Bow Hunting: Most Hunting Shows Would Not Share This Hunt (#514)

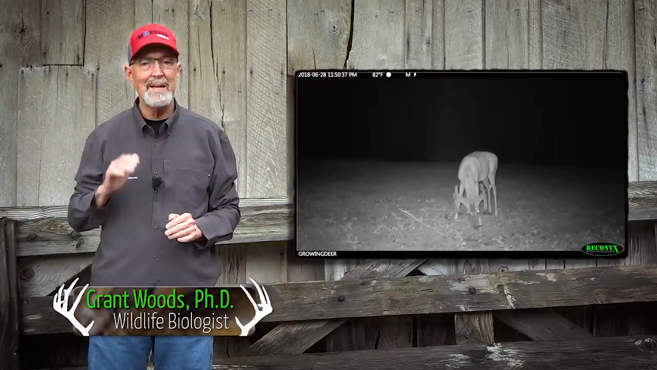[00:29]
This buck had a lot of neat antler characteristics, so we posted a video of him on our social media pages and asked folks to suggest a name.
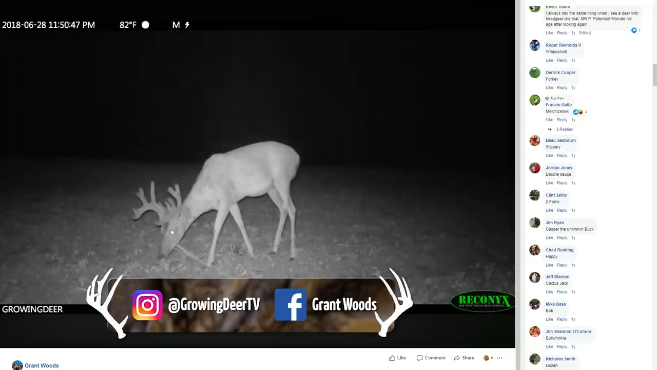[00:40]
Many folks suggested we name him Slingshot because he had a fork on his G2 and G3 tines, and the name stuck. At that time, we estimated Slingshot was 3 years old
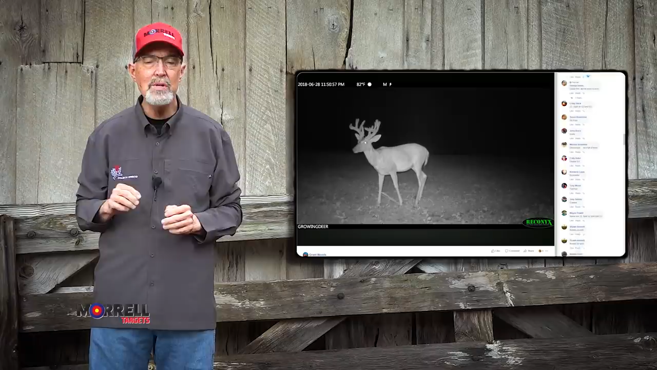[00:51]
and decided to pass him for a year and allow him to mature and express more of his antler growth potential.
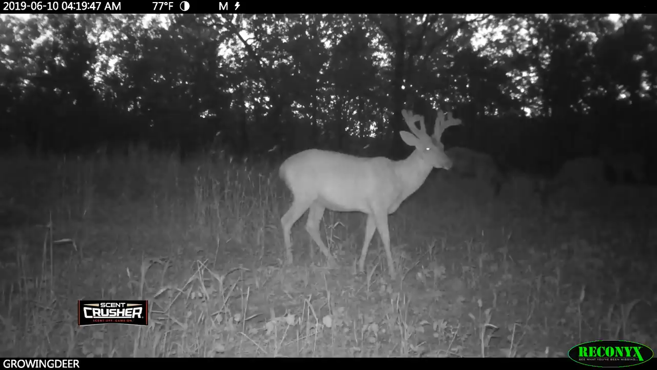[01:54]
As the summer progressed and the buck's antlers developed, we knew it was Slingshot.
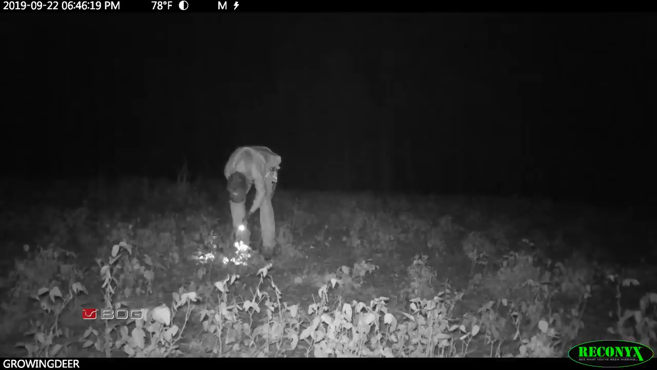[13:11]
we found just a little blood and lost it, so Crystal is gonna be up to bat. Hopefully, she'll do it once again. Right.
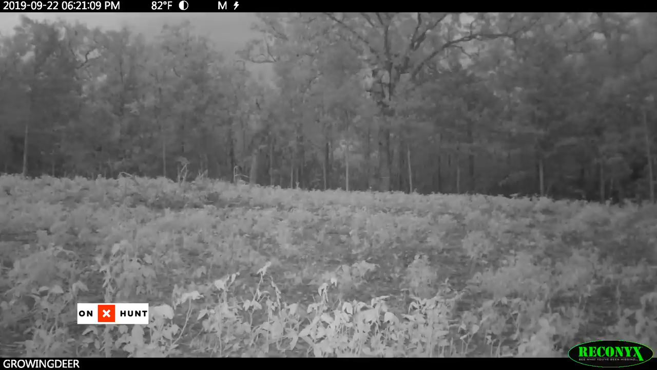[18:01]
The camera and Slingshot had almost exactly the same view, but from the camera's point of view, the lighted nock is not visible.
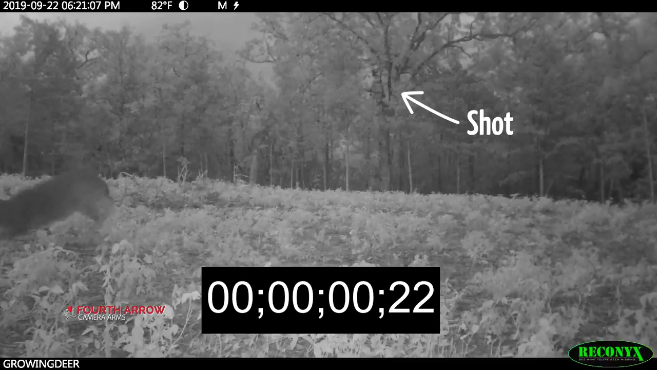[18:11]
I share this because through the years, we've received a lot of questions from hunters that have obviously had a similar experience and are asking if lighted nocks alerted the deer.